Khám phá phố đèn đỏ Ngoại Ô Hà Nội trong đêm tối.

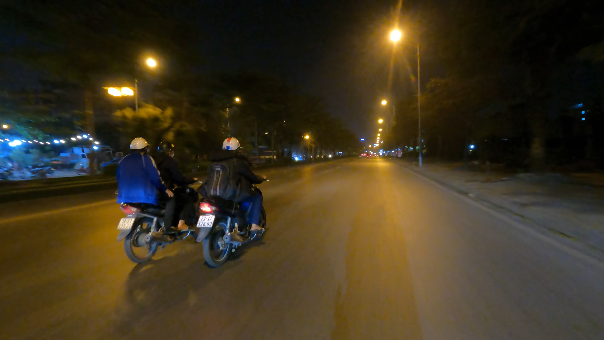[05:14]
Và đây là dẫn vào đường nội đô Hà Nội. Ở đây vui chơi rất vui.
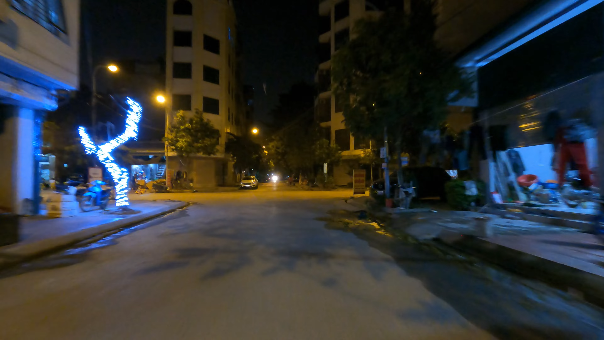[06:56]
Tiên thì mình chỉ lướt qua đây thôi chứ mình không biết cụ thể như nào. Nên là chúng ta sẽ tiếp tục quay lại đường chính để đi quay về trung tâm nội đô luôn. Ngày trước ở phía đoạn đầu đường vào chỗ lúc nãy mình đầu tiên ấy rất là nhiều,
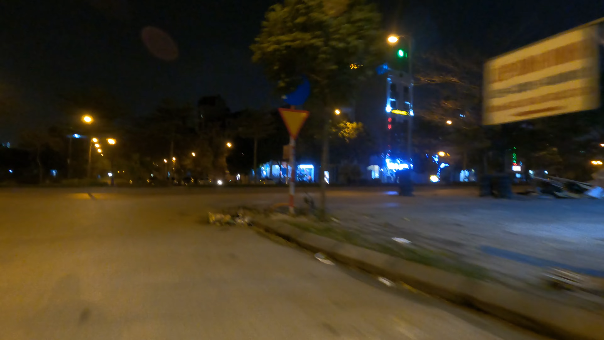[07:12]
nhưng có lẽ là từ khi khu vực này đã lên đến nội thành ấy thì hoạt động đó đã kiểu như là không còn nữa, kiểu giảm đi ấy. Mình đi qua không còn nữa, còn đây chính là khu đô thị mới, cuộc sống mới của mọi người bên ngoài này.
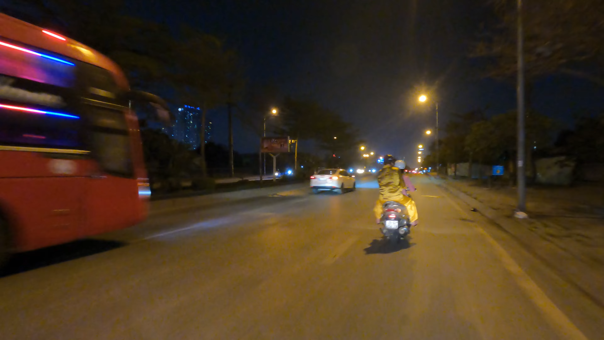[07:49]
Thì chúng ta lại quay lại con đường chính để chúng ta tiếp tục tiến đi về nội đô. Ngoại ô thì đường xá sẽ rất là vắng vẻ.
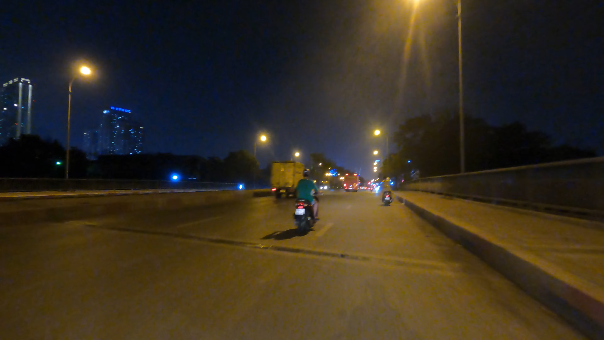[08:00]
Đường vào các trung tâm quận nội thành phía bên kia, quý vị các bạn có thể thấy tòa nhà rất là cao tầng.
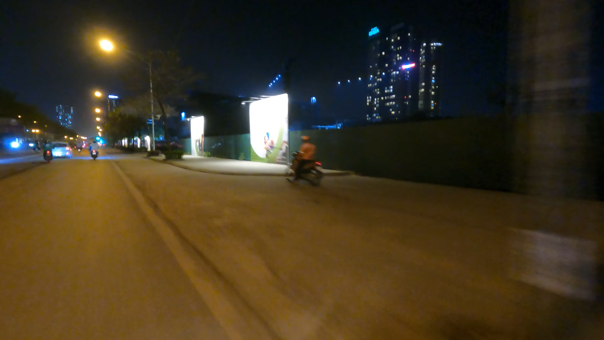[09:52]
Đây rất là đẹp, Đây, một khu Park City Hà Nội mới đang chuẩn bị được xây dựng.
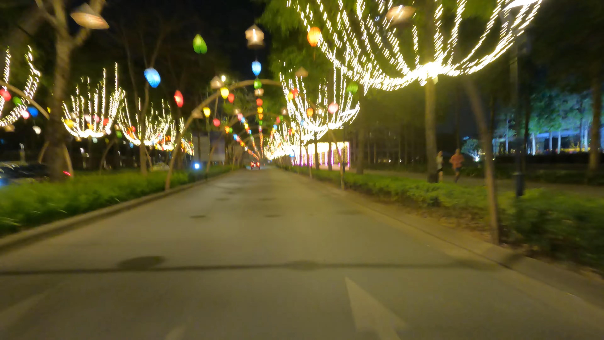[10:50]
Chúng ta đã gần đến nội thành, đây là khu du thị Park City Hà Nội. Từ đây có những chiếc xe rất là to. Chúng ta sẽ khám phá thử khu du thị Park City. Khu đô thị này nổi tiếng với chụp ảnh loài hoa rất đẹp.
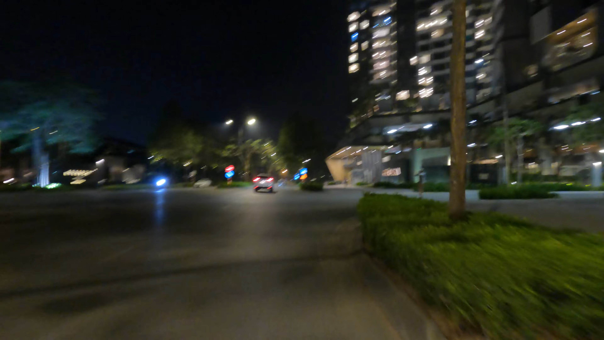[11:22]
Buổi tối thì ở đây rất là đèn đường rất là lung linh ánh đèn.
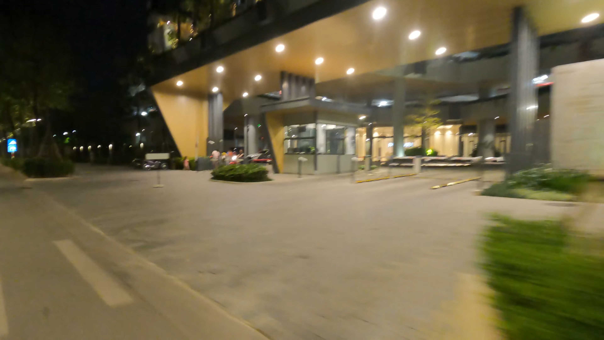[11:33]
Mọi người đi làm về ở các khu chung cư chủ yếu bây giờ mọi người sẽ ăn uống xong tắm rửa,
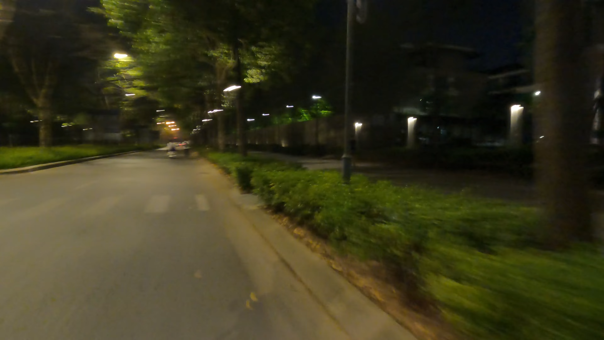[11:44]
vệ sinh cá nhân rồi cùng nhau gia đình con cái xem tivi quây quần.
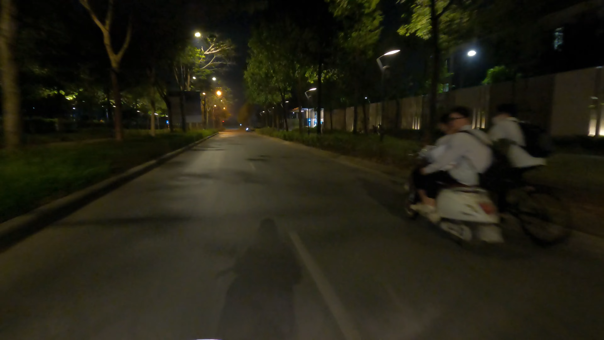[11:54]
Cũng như là sau đó là xem một vài bộ phim hoặc thư giãn rồi đi ngủ. Đây là những con đường bên dưới này rất là vắng vẻ.
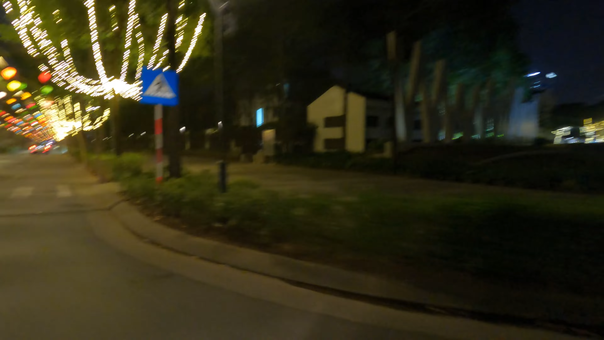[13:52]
Cổng vào khu đô thị được trang hoàng đèn rất là đẹp với những cái ánh đèn sáng vàng. Cũng như là ở bên trên tô điểm thêm những chiếc đèn lồng. Còn đương nhiên vào trong những khu đô thị hiện đại này đều có rào chắn.
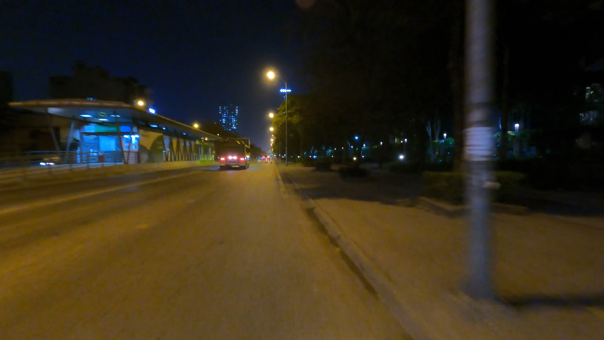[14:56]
Đây là một ngã tư ban ngày rất là đẹp luôn. Ban tối chúng ta chỉ có thể nhìn được những cái ánh đèn như thế này thôi.
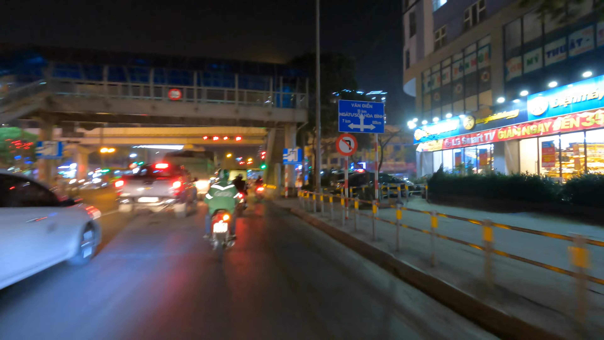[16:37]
Cái đường ở vượt qua cầu vượt kia chính là đường Vành Đai. Trước đây khi mà các quận vùng ven chưa lên quận ấy là huyện,
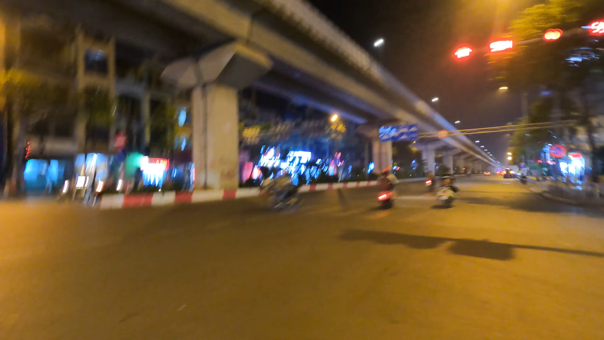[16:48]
thì bây giờ lại lên quận, thì trước đây em hay coi cứ vượt qua cái cầu này thì em mới tính là nội đô. Còn bây giờ chưa vượt qua cũng đã tính là nội đô rồi. Thì sau khi vượt qua
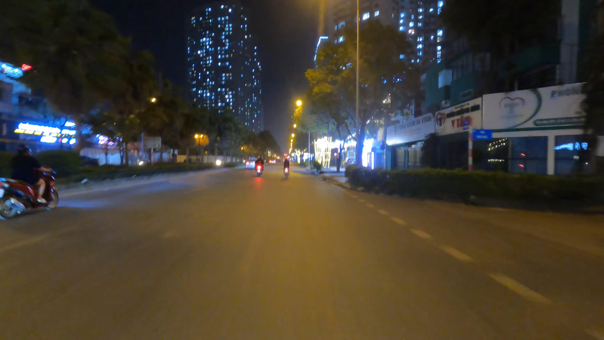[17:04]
cái đoạn cầu vượt ở trên cao thì chúng ta sẽ tính là quận nội, các quận trung tâm. Còn đây là các quận vùng ven. Con đường Lê Trọng Tấn. Còn phía bên này thì là đường Quang Trung. Đây chỉ là tuyến đường sắt trên cao thôi. Cái chỗ chúng ta đi qua không phải là tuyến đường sắt.
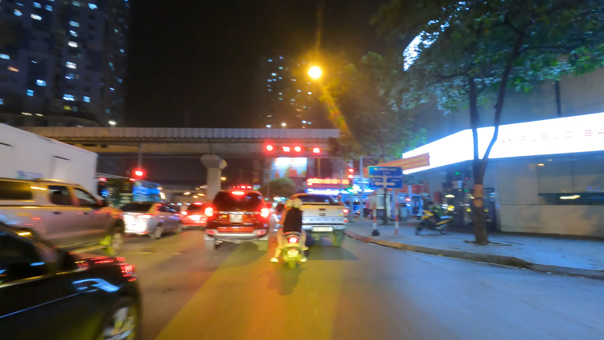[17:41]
Em xin lỗi quý vị nhá, kia không phải đường Vành Đai, bởi buổi tối ấy, em nhìn nhầm ấy.